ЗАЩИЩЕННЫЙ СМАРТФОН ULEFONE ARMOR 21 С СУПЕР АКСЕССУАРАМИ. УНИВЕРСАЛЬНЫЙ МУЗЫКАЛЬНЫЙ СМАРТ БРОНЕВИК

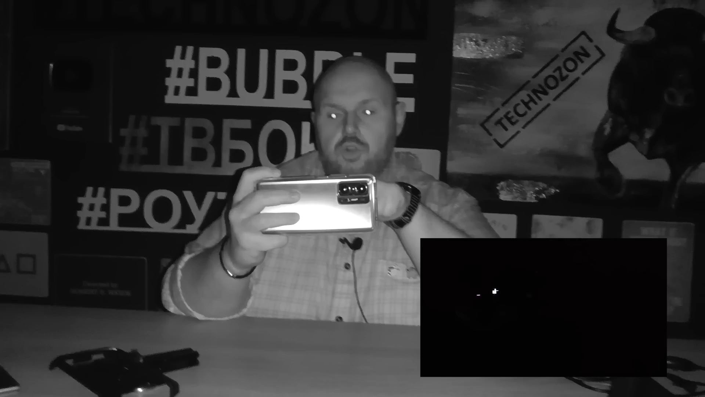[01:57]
И одновременно, Леша, вставишь вот это вот видео, слышишь, чтобы люди видели, что мы в кромешной темноте это снимали. И одновременно, то есть можно делать и фотографии ночные, и видео снимать.